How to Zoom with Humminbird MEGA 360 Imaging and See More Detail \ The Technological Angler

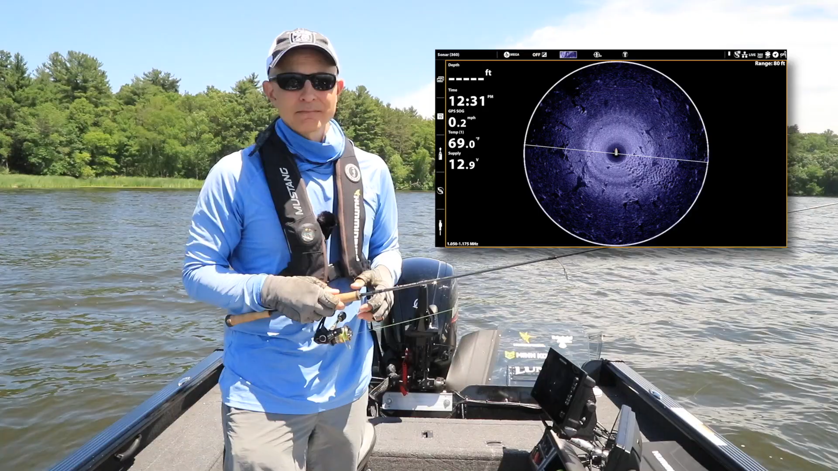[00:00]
There are several different ways to use the zoom function in conjunction with Humminbird's Mega 360 imaging. One way to use zoom will keep the beam rotating and the screen refreshing as you zoom in and out. To use this zoom option simply press the plus and minus keys when the 360 view is active.
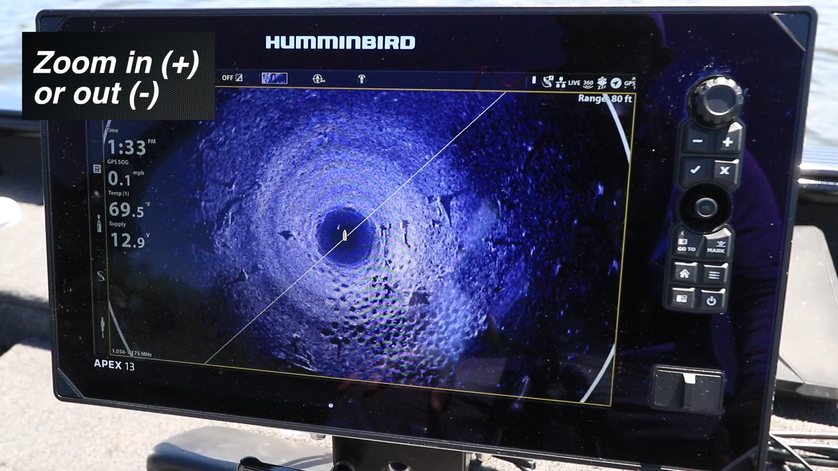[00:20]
On screen: water 69.5°F, speed 0.1 mph
Use plus to zoom in and minus to zoom out.
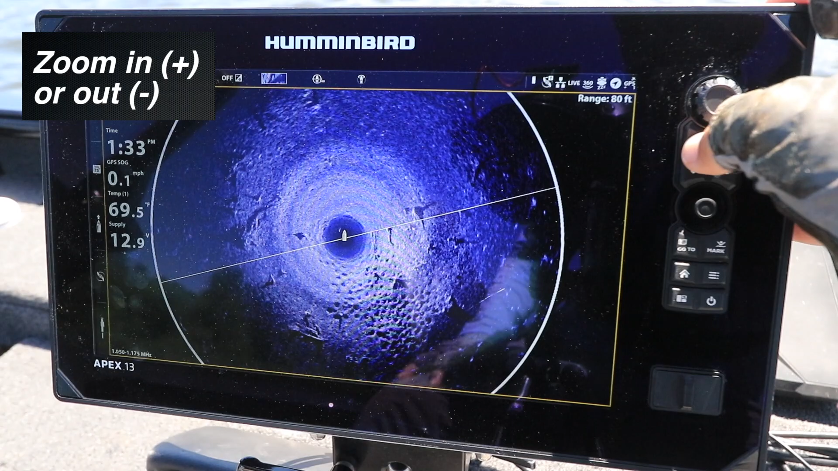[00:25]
On screen: speed 0.1 mph
Whenever you zoom on your Mega 360 view you spread your Mega 360 data over more display pixels so you will invariably see more detail like the individual bluegills sitting on their beds in this big spawning colony.
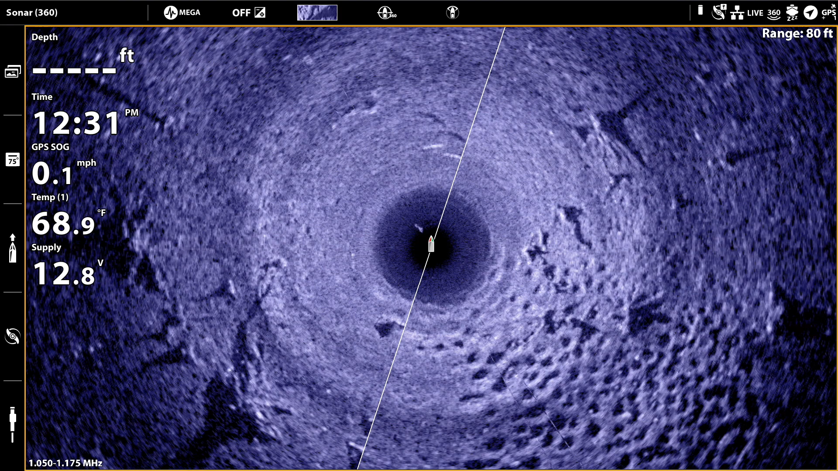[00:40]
On screen: water 68.9°F, speed 0.1 mph
As the beam rotates you'll get a fresh view at your current zoom level.
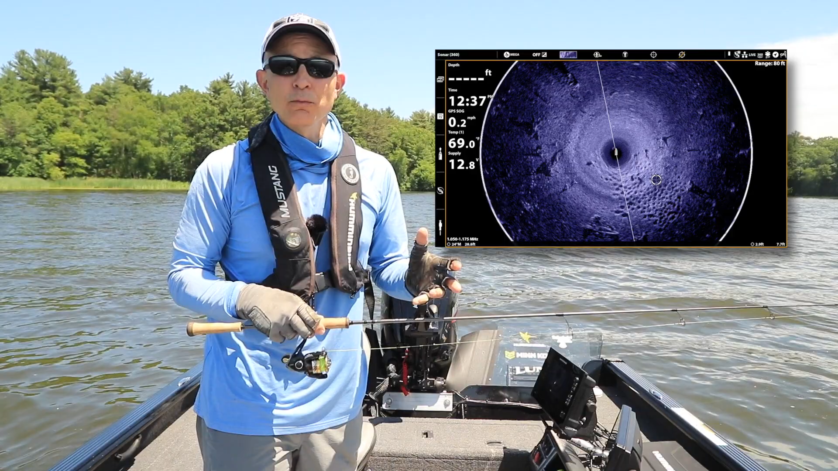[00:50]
Another way to use zoom will freeze the display as you zoom in or out. This will allow you to get a closer look at structure or fish without the image refreshing as the beam rotates.
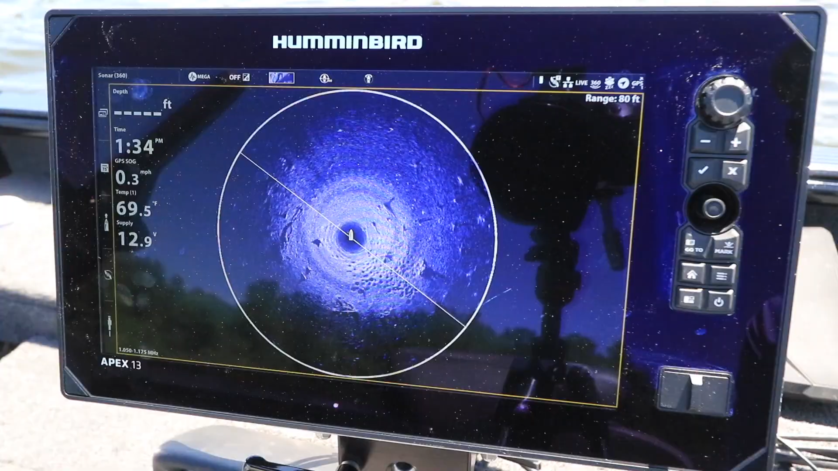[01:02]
On screen: speed 0.3 mph
Freeze the display by activating the cursor.
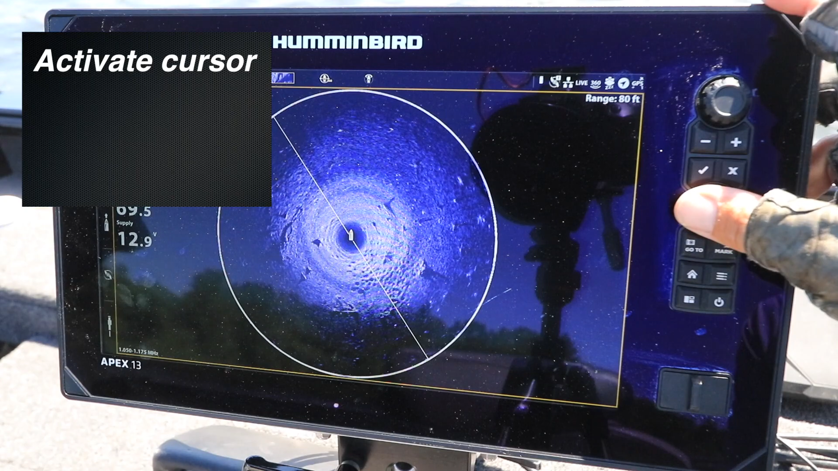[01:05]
To do this use the joystick on an Apex or a Solex fish finder or
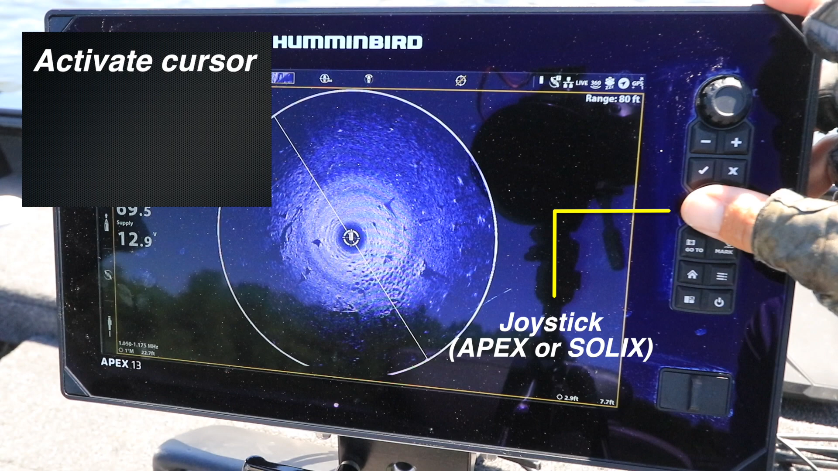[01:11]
press the four-way arrow key on a Helix fish finder. Now move the cursor to that part of the 360 view that you want to get a closer look at.
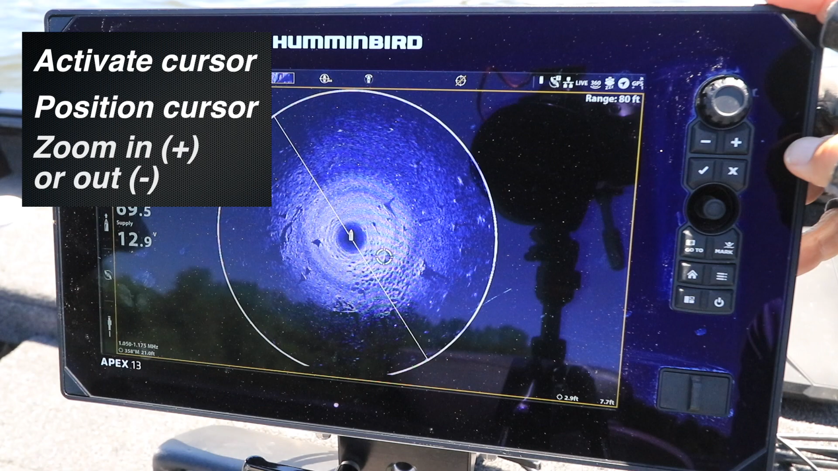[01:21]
Then use the plus key to zoom in or the minus key to zoom out.
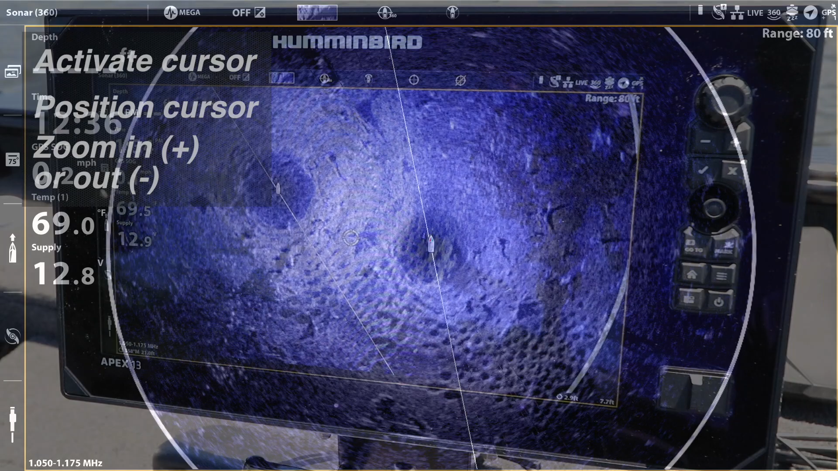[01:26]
Now you can closely inspect that object like this stump surrounded by bluegill beds without the image refreshing. When you're ready to resume normal 360 operation simply press the exit or X key.
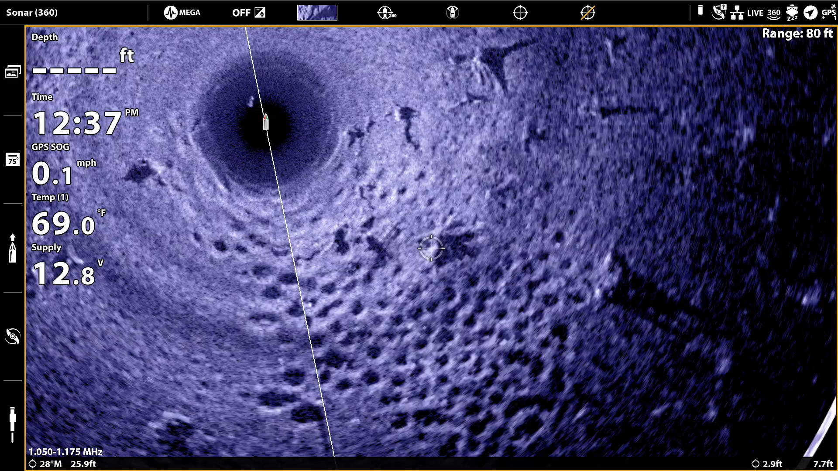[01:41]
On screen: water 69.0°F, speed 0.1 mph
Zooming in on your Mega 360 view spreads the data over more display pixels so you can see more detail.